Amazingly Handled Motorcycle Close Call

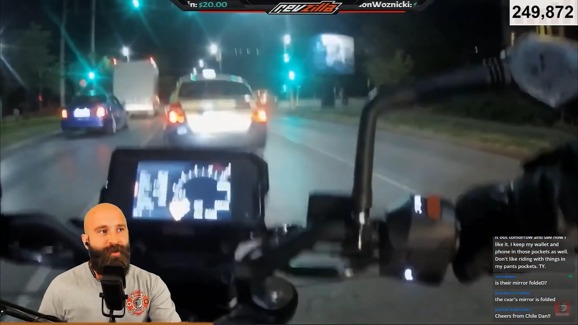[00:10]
all right so we're gonna ride at nighttime low visibility okay always remember ride within the conditions present okay we got this uh truck going slower so i'm concerned about this blue car there it is roll off the throttle he saw his hand all right we'll go over that obviously
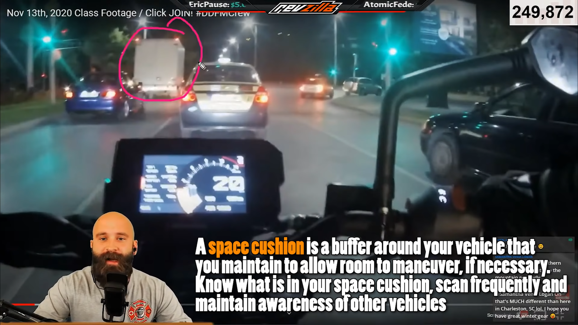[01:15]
got a lot of weight they have a lot of everything uh in order for them to uh to get going okay it's gonna be very difficult for them they're gonna be really slow on takeoff so any cars behind big vehicles like that already i'm like if i was in that position i'd be i'd be wanting to switch lanes all right not just for vision but because i'm tired of being slow and watching all these people pass me so i'm gonna try to switch lanes when it's safe to do so but
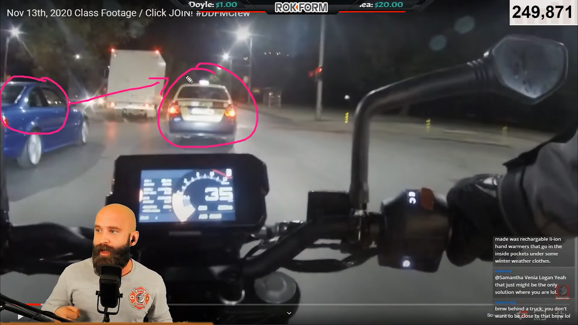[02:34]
cool somebody passed they're not in my spot anymore i'm going to turn over without even looking i hope you guys don't do that but i have a feeling that's what happened here is that they're waiting for this driver to pass and then that's they're gonna be their indication of oh i get to pass without looking we got a motorcyclist right here guys not good not good so as soon as i see that i'm